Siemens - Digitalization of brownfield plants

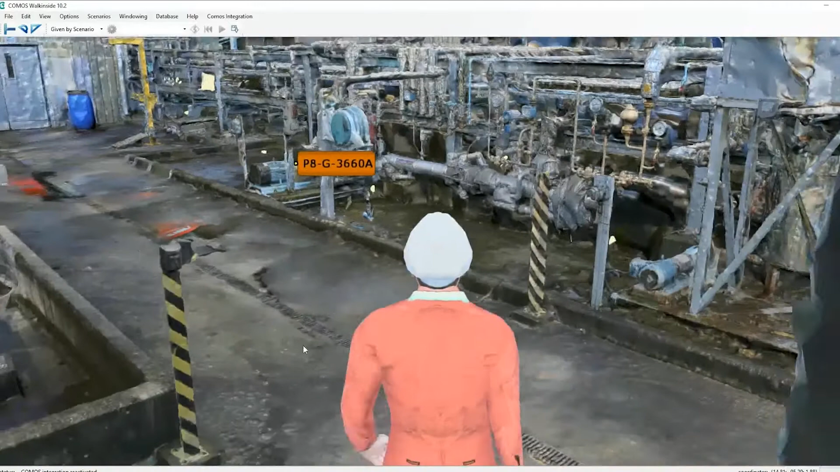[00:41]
in combination with open plant modeler or 3D detailed plant design and context capture from Bentley Systems,